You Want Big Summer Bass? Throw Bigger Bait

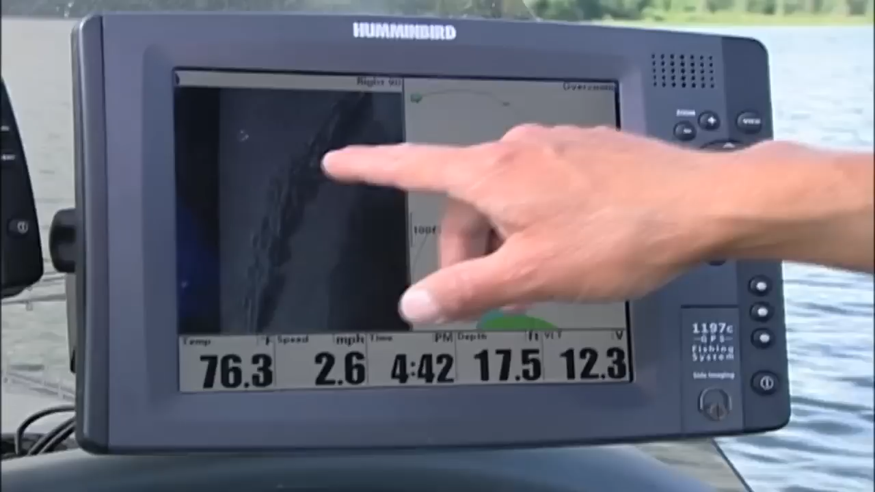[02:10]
On screen: depth 17.5 ft, speed 2.6 mph
Hummingbird side imagery is a great tool to quickly find these critical bottom compositions that schools of bass use.